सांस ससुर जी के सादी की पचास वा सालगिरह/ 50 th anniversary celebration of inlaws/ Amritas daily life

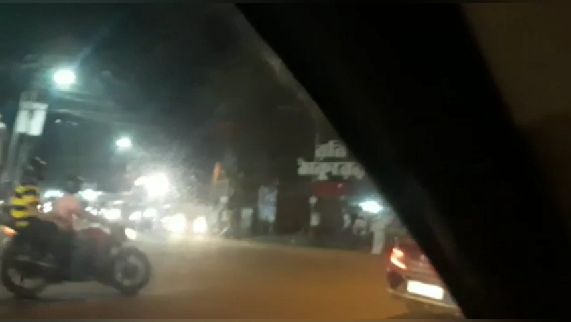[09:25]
हम घर जा रहे हैं तो बहुत बड़ा लबा चोड़ा रस्ता है आप देख सकते हो
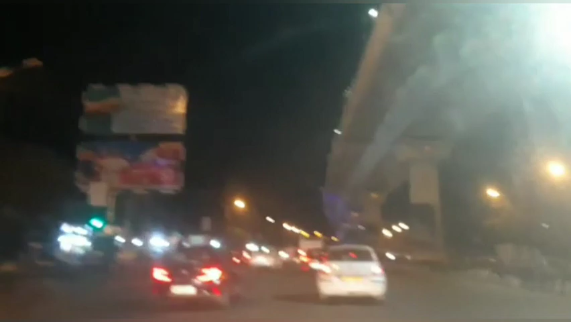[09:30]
एक प्रॉपर एक जगा है साउथ कलकटा की अच्छे अच्छा है आप अगर सम सोच रहे हो कि कलकटा � बहुत क्लमजी है बहुत भीर है यहां पर नहीं दिखेंगी वो सब कुछ